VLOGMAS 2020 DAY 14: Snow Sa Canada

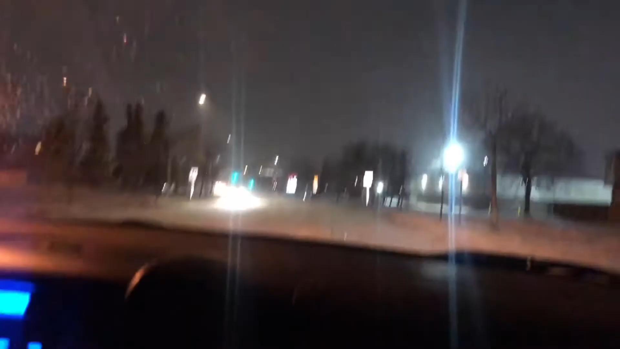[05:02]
at that I have to drive really slow because because it's like the road is so bad no it's done it's already 50 and yeah look at that road is not so good and it's not even like I'm snowing really hard but you know I don't like snow I don't like cold but like the Christmas I like snow